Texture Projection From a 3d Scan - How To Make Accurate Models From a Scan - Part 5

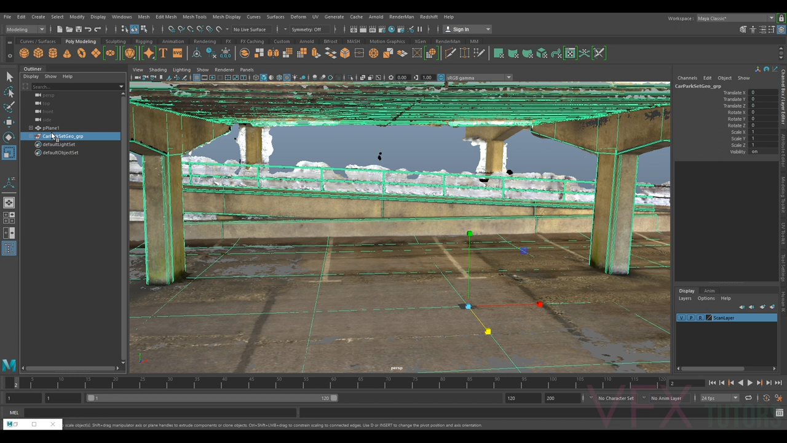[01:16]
So I'm going to select my car park group, I'm going to middle mouse click and drag it under the plane.
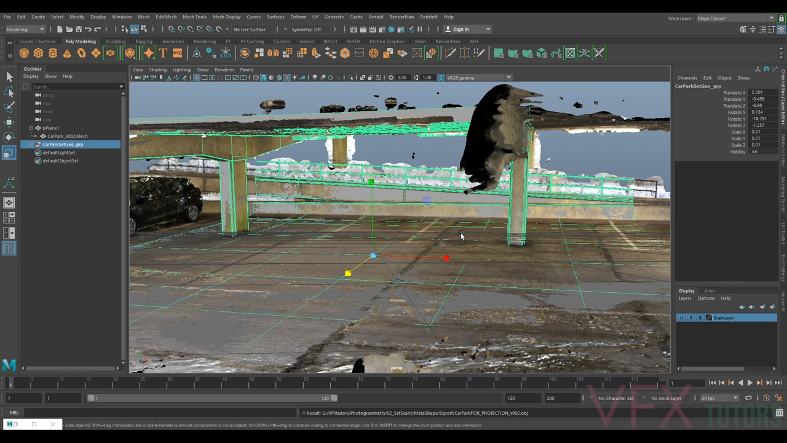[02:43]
Our next step is now to go to our Agisoft file with our scan and import it in and replace the model.
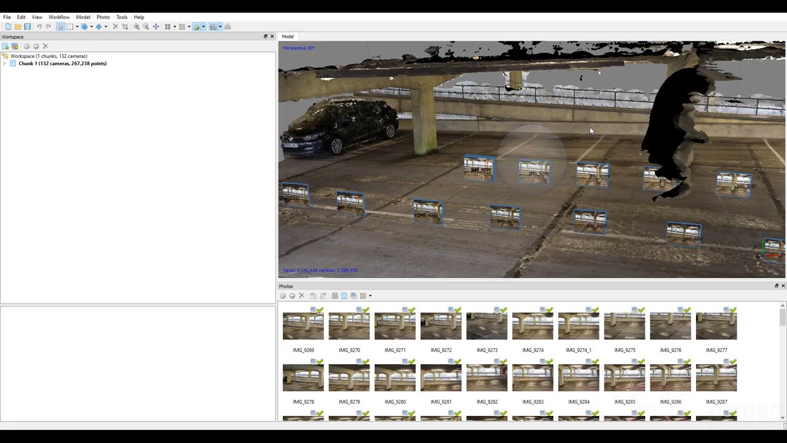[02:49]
So I'm just going to open up my Agisoft and you can see we've got the scan here and you can see it says funny angle.
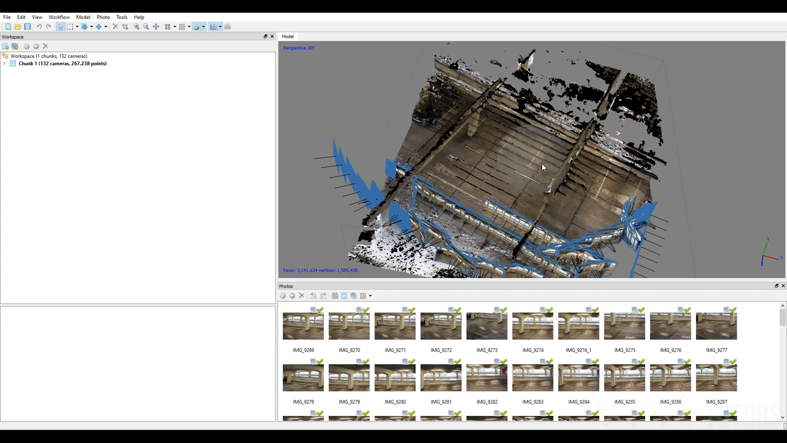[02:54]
And you can see we might have accidentally chopped some of this off. We might have actually got some more out of the scan, but we didn't really need it.
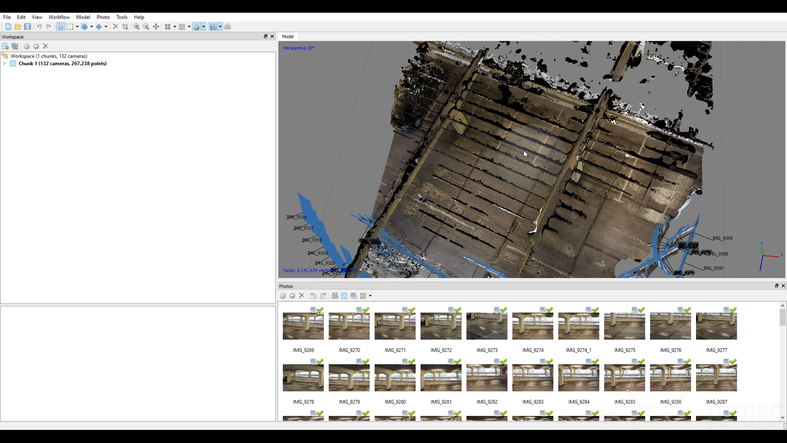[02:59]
So now we need to import the model.
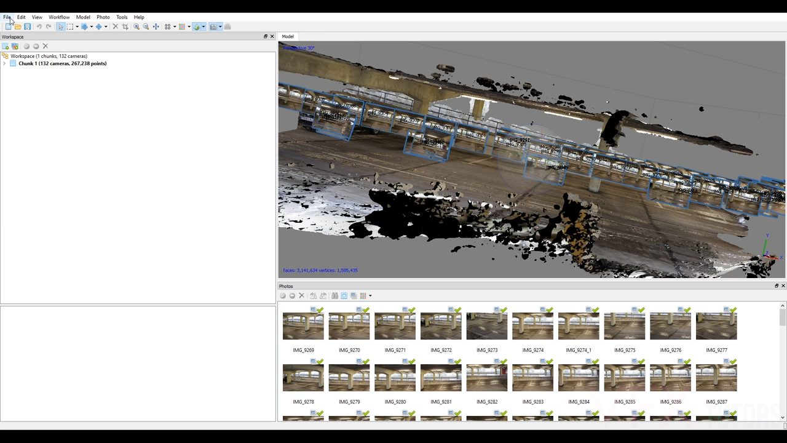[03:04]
So I'm just going to go file import model.